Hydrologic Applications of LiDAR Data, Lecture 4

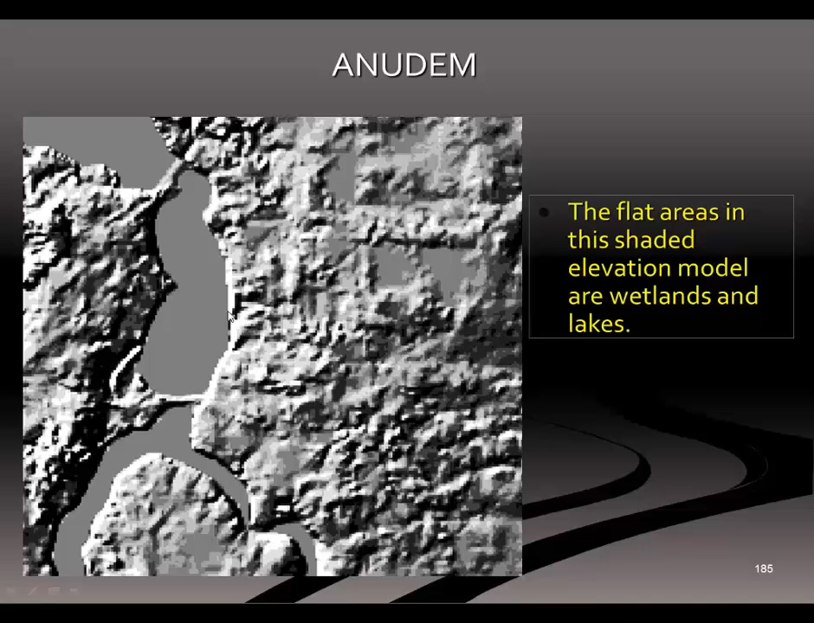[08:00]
uh, shaded. So they're wetlands. These are wetlands or lakes, the smooth areas, right? And the stream data actually is overlaid with the, the, the raster data to, uh, to breach or enforce the drainage.
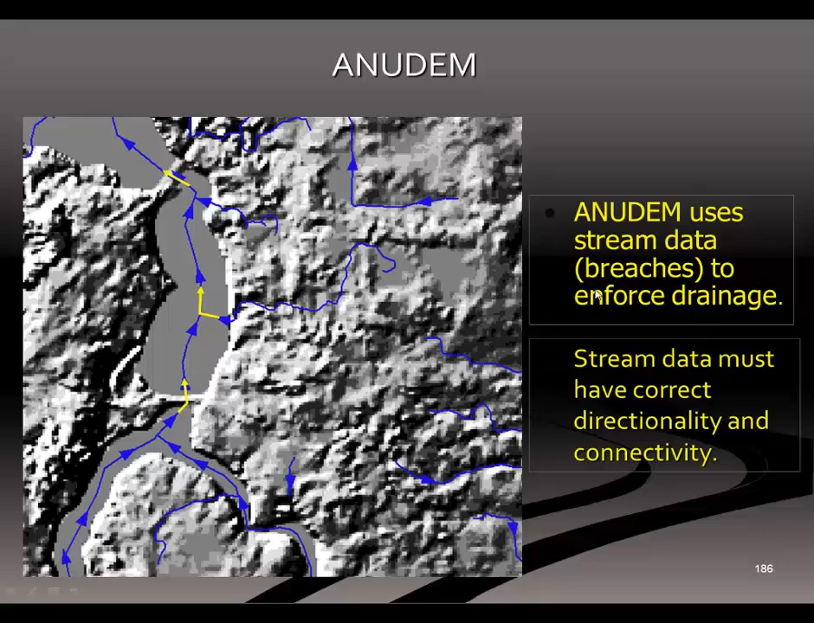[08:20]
And the streams must have a direction, uh, established within them for this process to work. Okay.
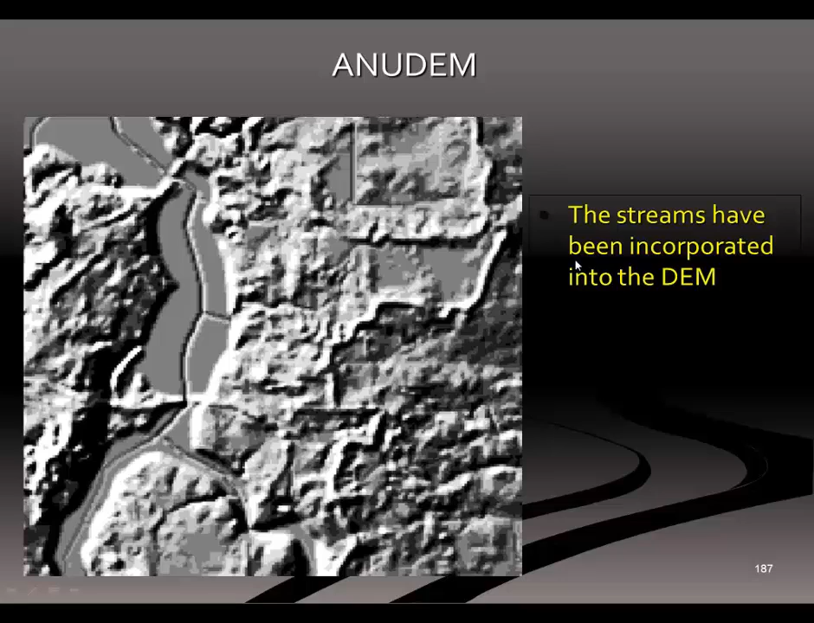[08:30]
So now we've got a composite structure where we actually have the streams incorporated into the DEM. So it's a hydrologically corrected DEM process.